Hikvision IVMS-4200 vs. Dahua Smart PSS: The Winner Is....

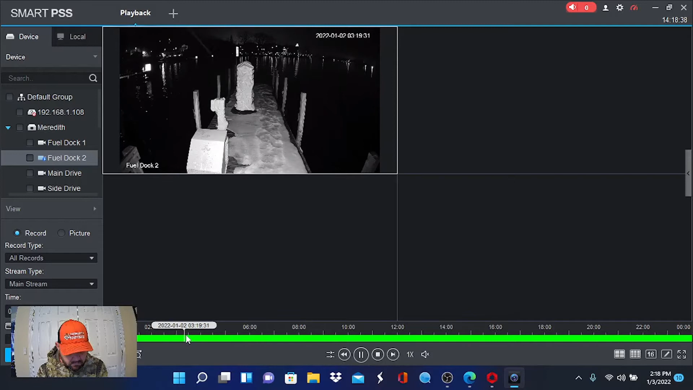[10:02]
2 o'clock. Close enough. And now, we want to do the same thing. We want to capture some video. So, with Hikvision, you can right-click on the screen and pick Start Recording.
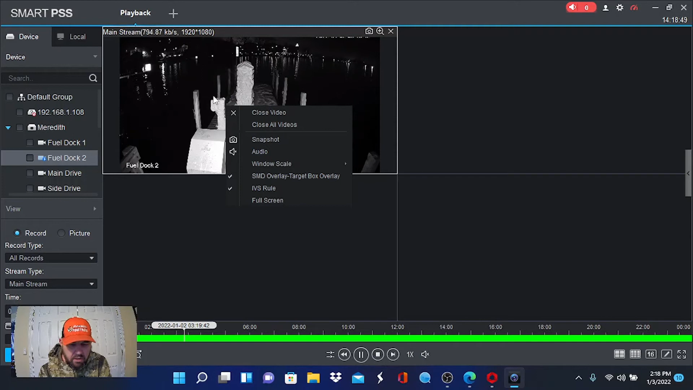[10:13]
You'll see with DAWA, that is not an option. DAWA uses the Snippet tool. So, we come down here to the Scissors, right? And we can pick Time Clip.
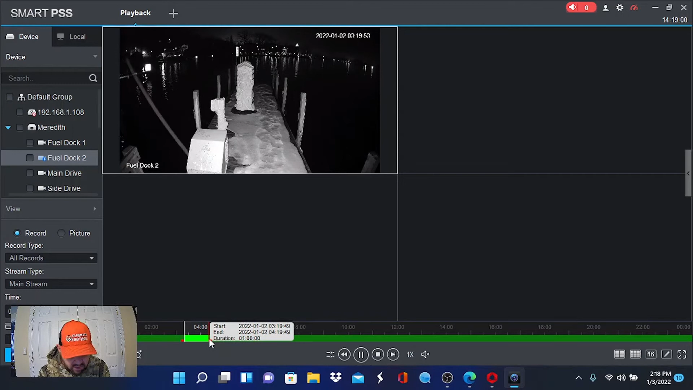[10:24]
And you can see there's a little slide bar right here that you can slide for the duration of your clip. So, we just want a little clip. We'll go... about a minute, okay? So, once you slide and get your time zone, you're going to hit the scissors again, okay? And it's going to ask you where you want to download the file to, okay?
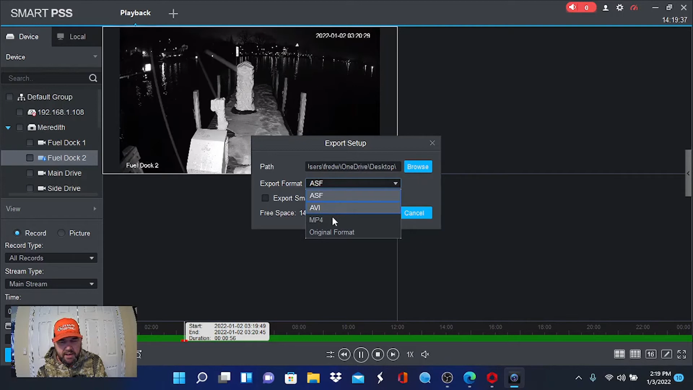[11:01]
And we'll do an MP4, right? And then we'll hit OK.
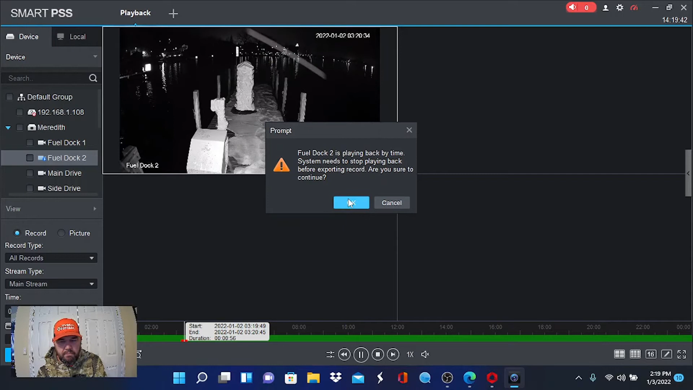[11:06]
It's going to tell us it needs to stop playing back to download it. And then you have this little export file, okay?
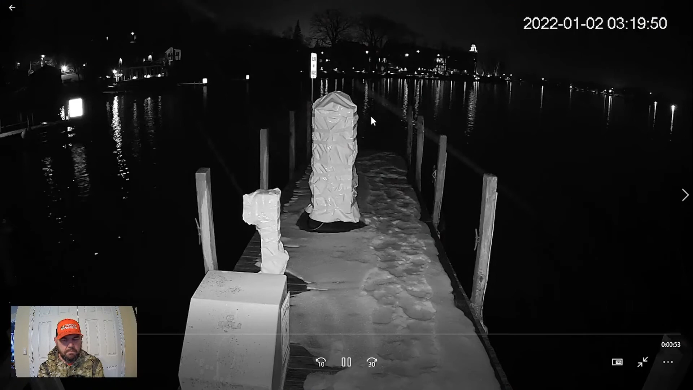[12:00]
And there's our 2 o'clock, a little bit of snow. It's nighttime. This is night vision, so you can't really tell picture quality-wise. But this is a nice night vision shot, obviously. You don't see any pixelating from debris on the lens and that type of stuff. And you see the timestamp is running fluently, okay? So playback, okay?